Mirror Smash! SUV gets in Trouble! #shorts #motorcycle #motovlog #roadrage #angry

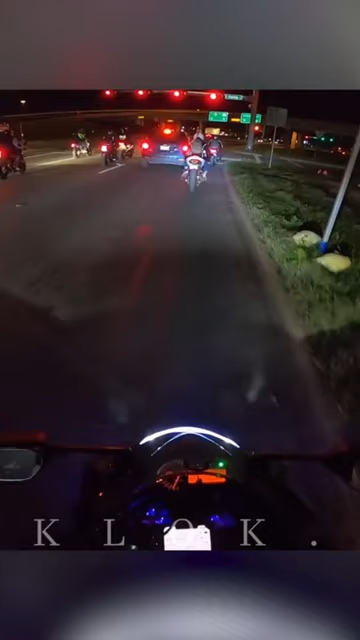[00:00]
As these bikers roll up to a red light, you can see a few of them scoot in front of the SUV that was already waiting there. I can see why the SUV would have gotten upset here, but the mistake the SUV makes is pretty costly. Watch what happens next.